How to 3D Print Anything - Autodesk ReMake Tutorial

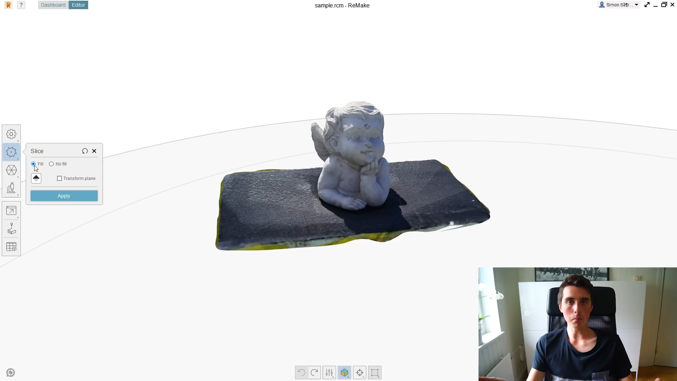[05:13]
It's resting on okay, so go to edit slice and fill and Fill or no fill is basically a solid model or just the outline of the model And I just want the outline because I'm not going to use any infill when I 3d print our object so no fill and Now as you can see we have a huge circle around our object,
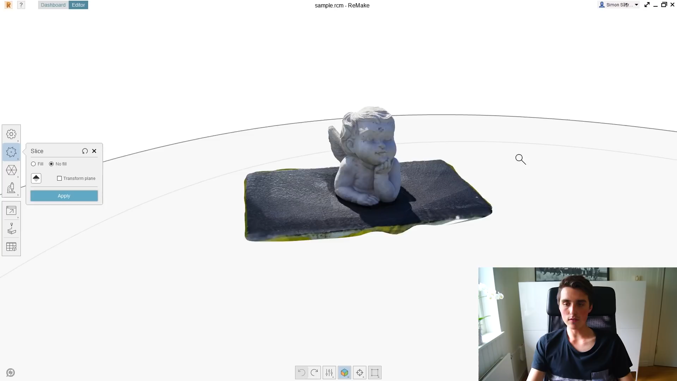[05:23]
so drag drag click and drag all the way up to the statue till it hits it and We want to remove just
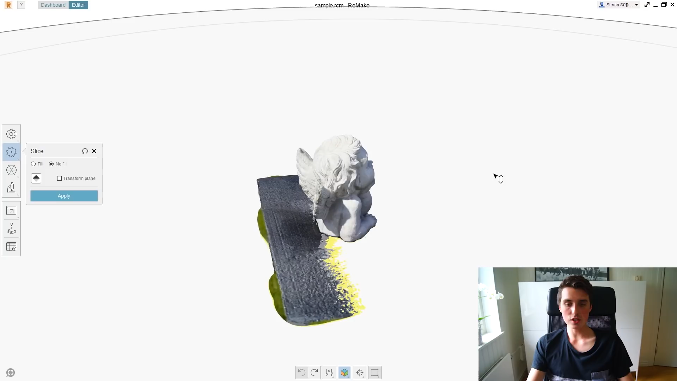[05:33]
enough so it doesn't have contact with the statue anymore That's pretty much it and that's going to allow us to save as much as possible of our object instead of slicing it
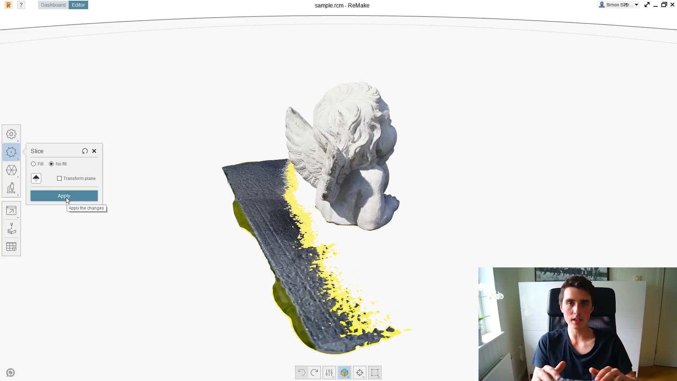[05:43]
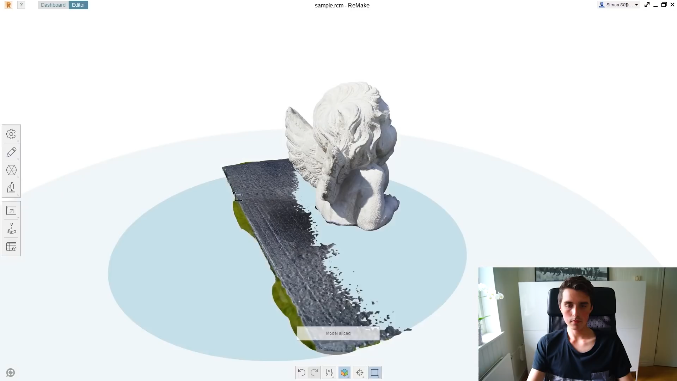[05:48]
And now we are left with just a tiny part that we now can manually remove